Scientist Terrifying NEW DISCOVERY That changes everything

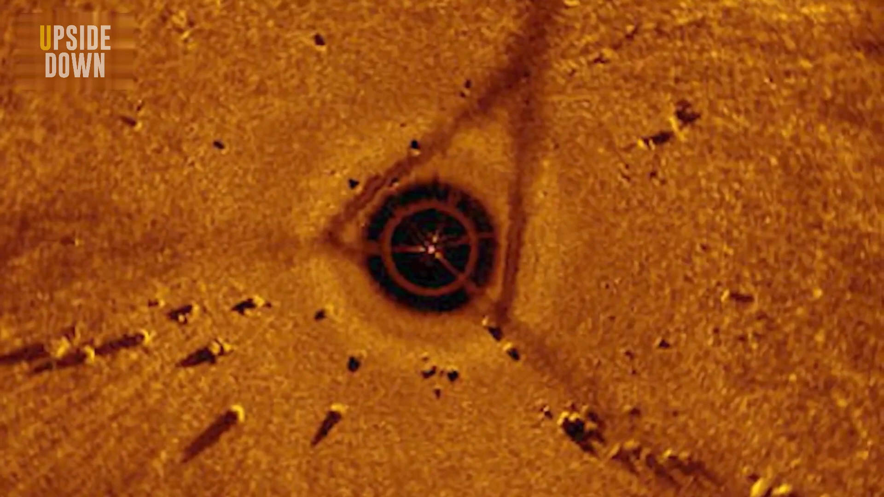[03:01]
Hey guys, comment down below what you think this figure on the screen is.